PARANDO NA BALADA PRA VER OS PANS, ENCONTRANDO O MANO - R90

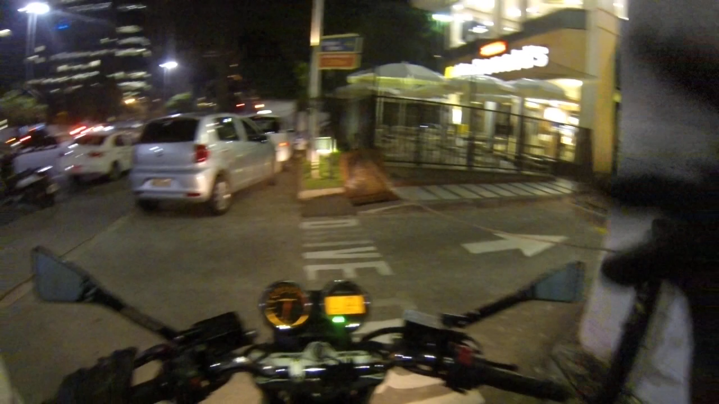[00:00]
Oi pessoal, tudo bom? Saindo aqui do McDonald's. Esperar o chileno aqui, vamos passar na frente das baladinhas ali. Doido gritando. Tamanho do buraco, mano. Uma cratera, no meio da avenida.
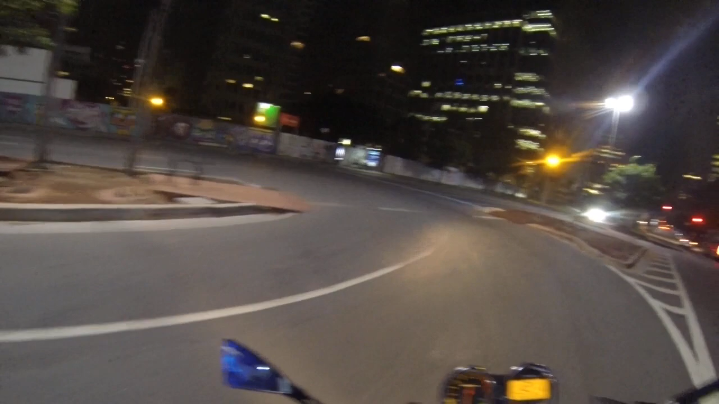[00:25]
O cara vem de moto e se fode.
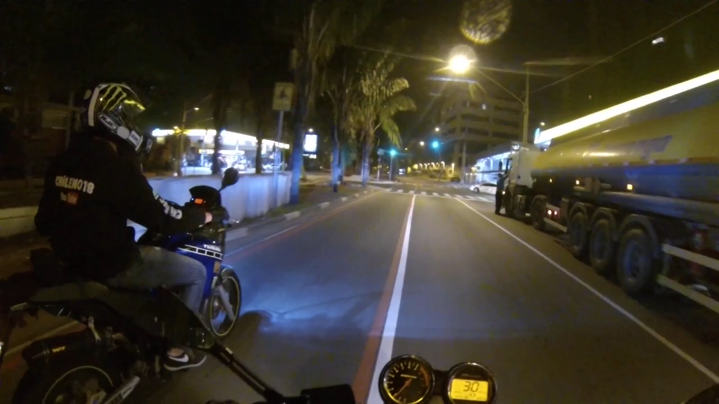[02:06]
Porra, os carros top ali. Você viu que tinha radar aí, vi, mas não quer dizer que eu não tomei multa, né? Fazer um gato aqui, ó. Quero o pip na motoca, mulher.